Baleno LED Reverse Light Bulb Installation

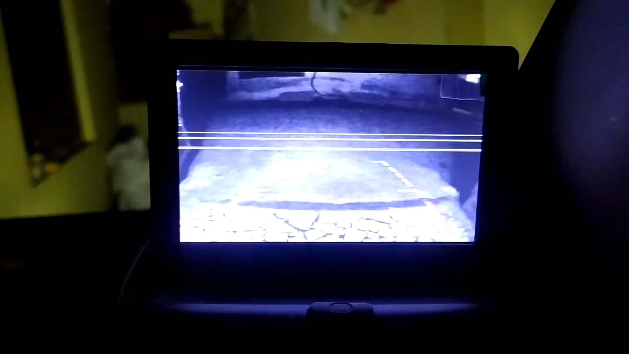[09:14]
और मैं अभी आपको थोड़ी देर बाद बाहर से भी दिखाऊंगा। ये है नॉर्मल जो दोनों बल्ब्स चल रहे हैं जिनमें आप देख रहे हैं पूरा दूर तक मुझे एकदम रोड की क्लैरिटी मिल रही है, और अभी आप देख पा रहे होंगे कि बिल्कुल एकदम क्लैरिटी है।